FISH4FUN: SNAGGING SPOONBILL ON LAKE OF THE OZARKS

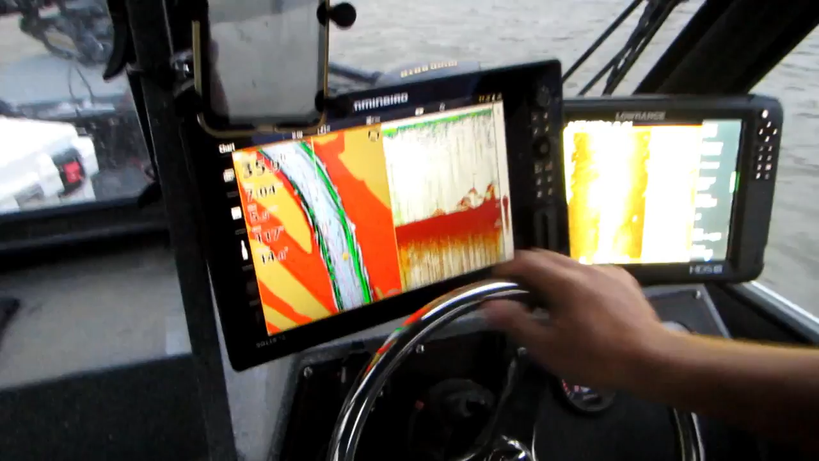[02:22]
Those are not spoonbill, those are carp. You see them here?
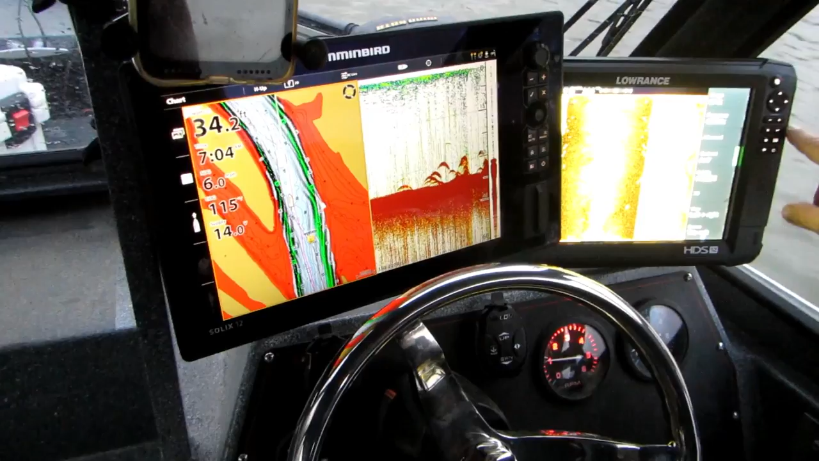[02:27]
Mm-hmm. You can tell a different species by the color.
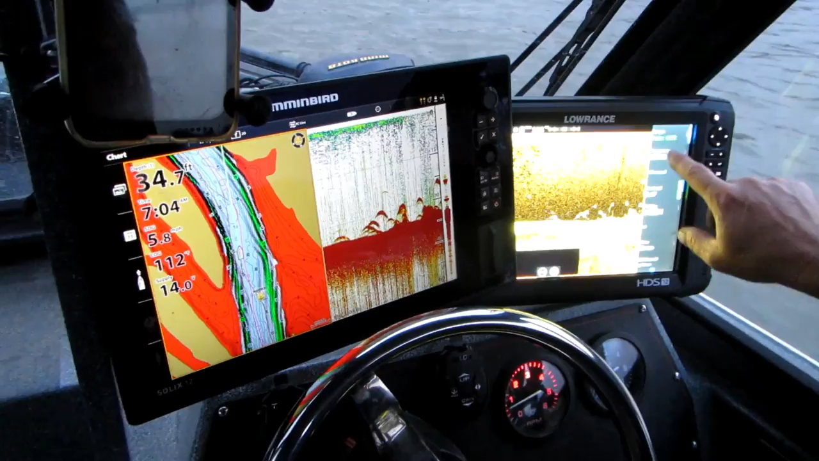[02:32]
The color and then they look like spoonbill, but you don't see no bill on them. They're like little footballs, and we're going pretty fast because of current.
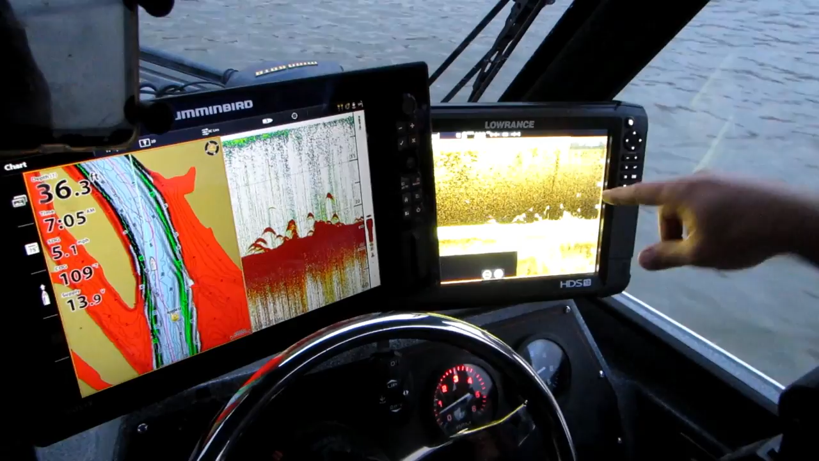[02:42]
On screen: depth 36.3 ft
I'm actually going too fast, but when I slow down and come back against the current, you'll be able to see these.
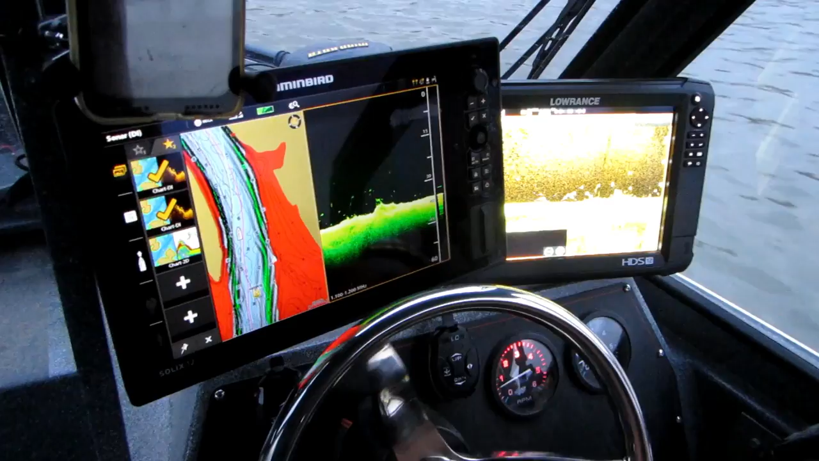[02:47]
They look like little footballs. They're carp.
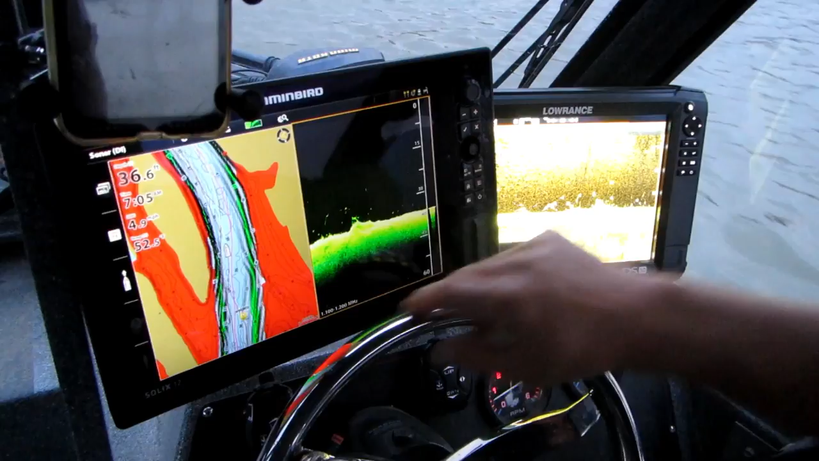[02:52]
But on that, you know, just a guy riding around on just sonar, they look like beautiful spoonbill. And you'll see when we get in spoonbill down here how red these are.
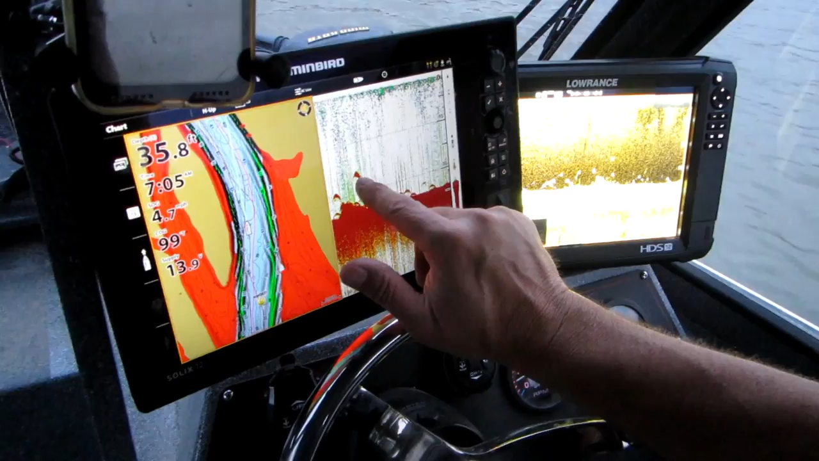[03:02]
When we get in these spoonbill down here, there'll be some real yellow to them. You got your dog?
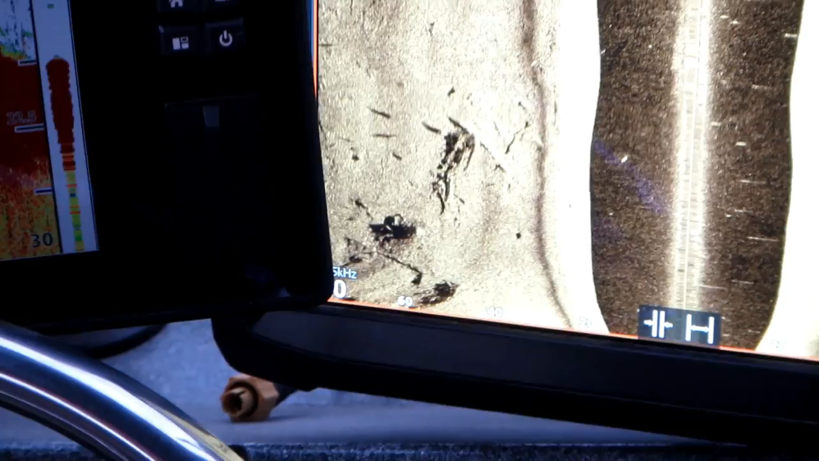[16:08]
See the limbs on it and everything, can't you? I can show the hummingbird side imaging takes a little more dialing in to get a.
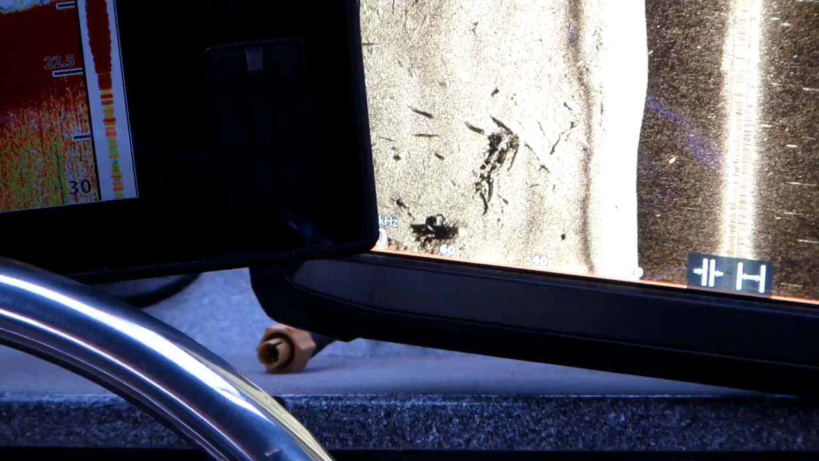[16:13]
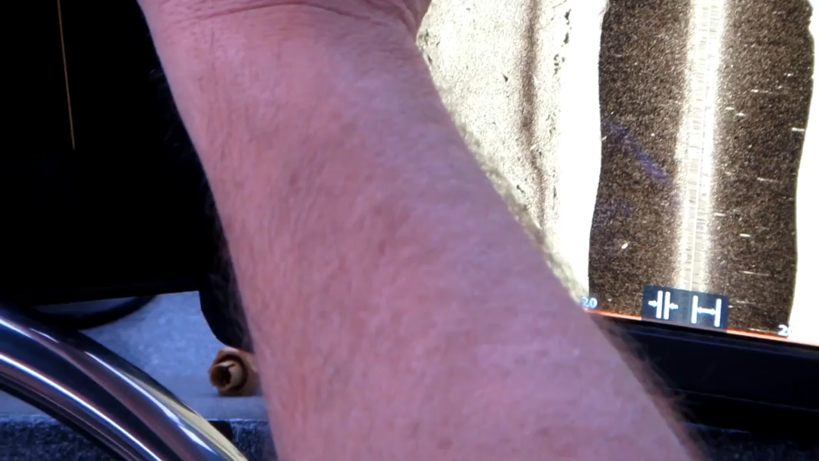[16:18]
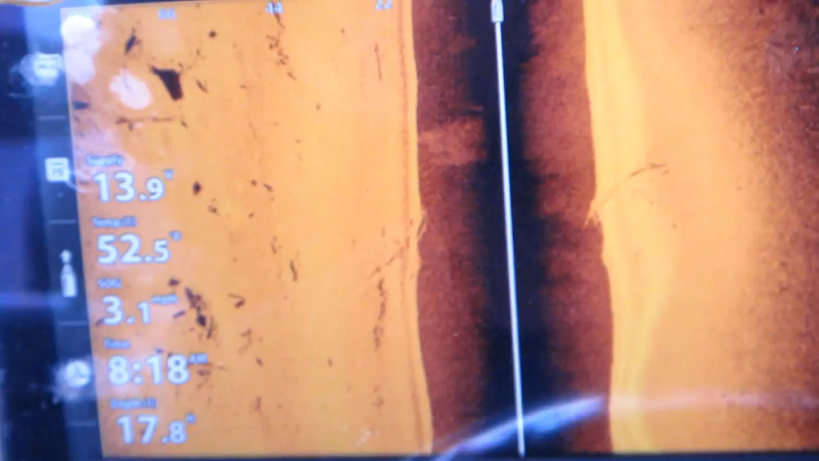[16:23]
On screen: speed 3.1 mph
You got jack with this one every morning, whether you go to contrast.
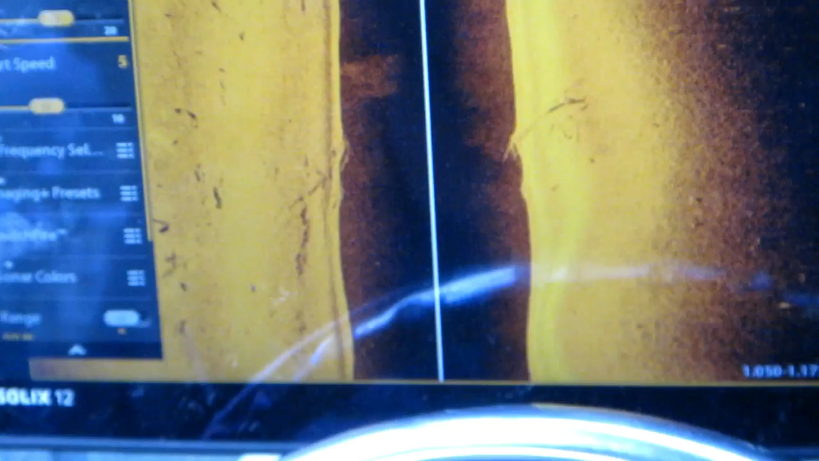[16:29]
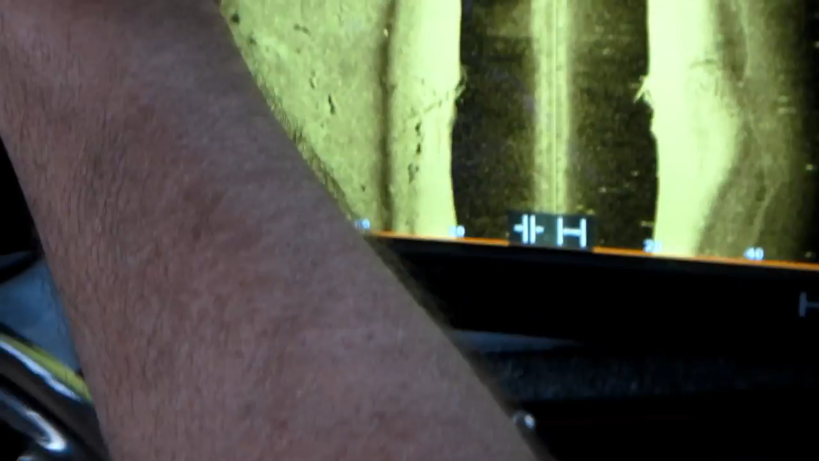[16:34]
Compare them. This is a hummingbird. You can see the brush here versus the mega.
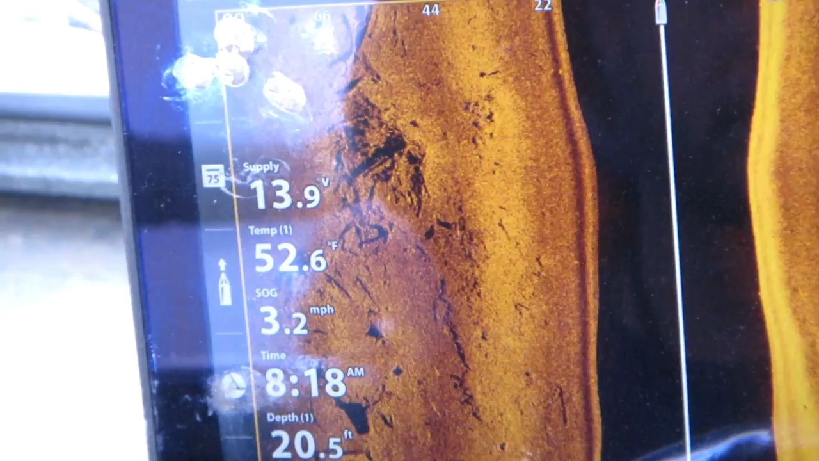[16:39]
On screen: depth 20.5 ft, water 52.6°F, speed 3.2 mph
Well, I like that lighter one, don't you?
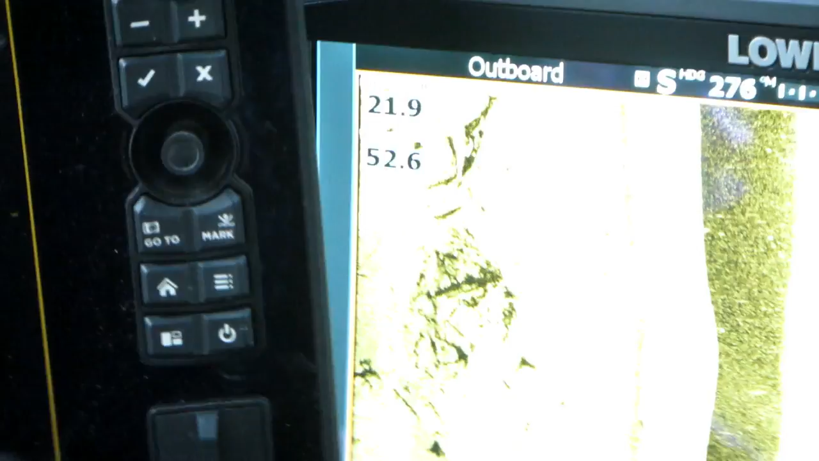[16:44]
Today, this current, the difference between Lowrance and hummingbird,
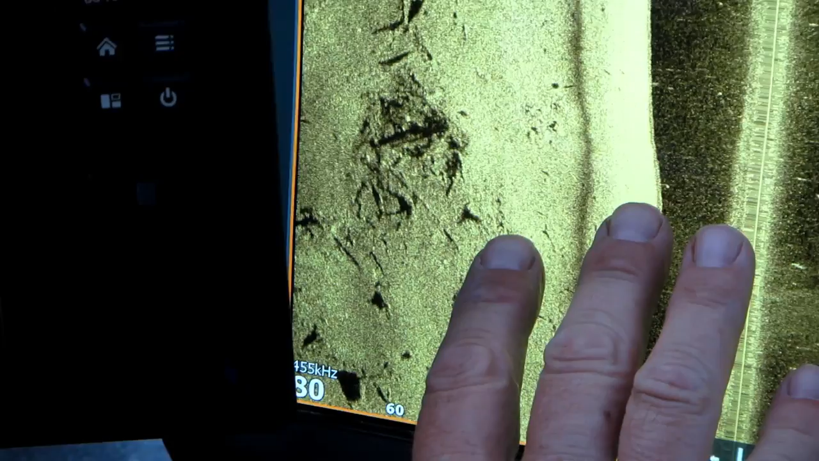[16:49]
we're in heavy current today, and look how crystal clear this is.
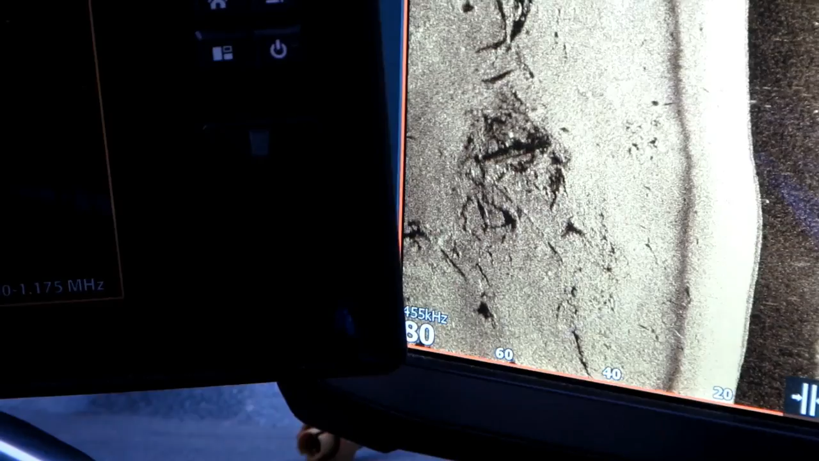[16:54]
This hummingbird in heavy current really don't give you very good detail compared.
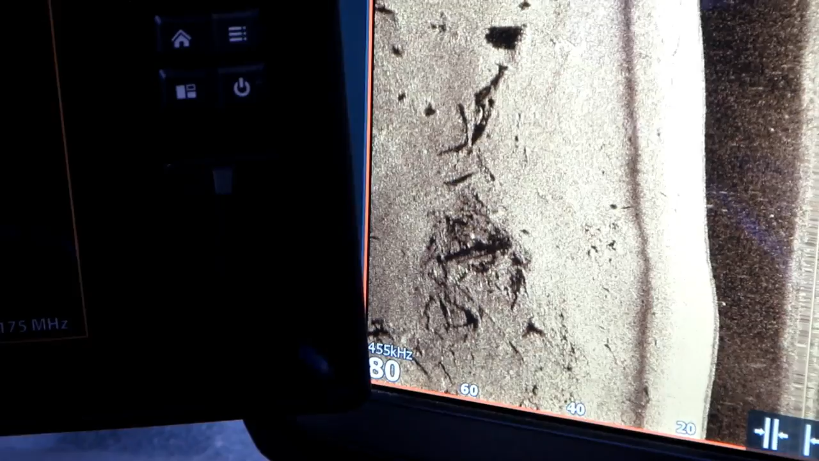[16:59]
In clear water, this is way better, but in current, like we have today, they don't show you.
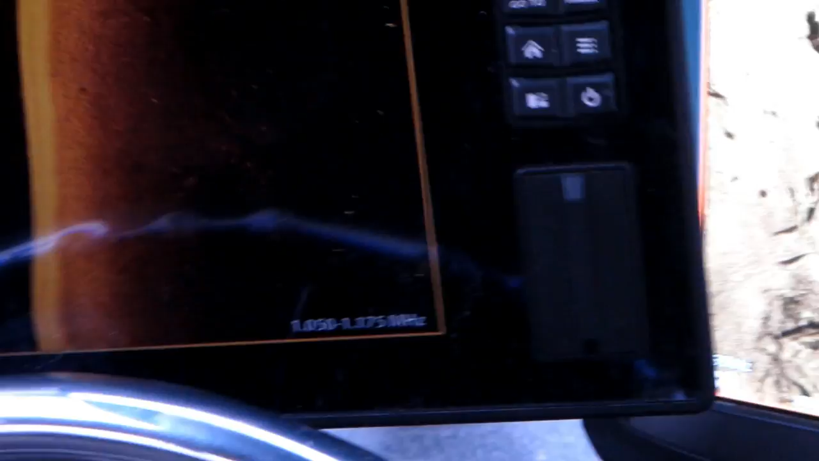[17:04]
And like, and more so when you're looking for big fish, spoonbill don't count, like for big catfish.
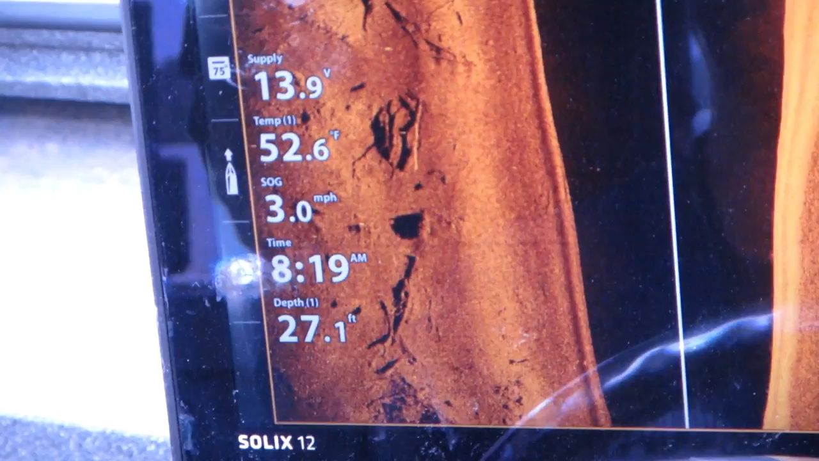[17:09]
On screen: depth 27.1 ft, water 52.6°F, speed 3.0 mph
And this heavy current, this thing's almost useless, but in this, on this Lowrance, then fish will really stand out, like right here, see this fish?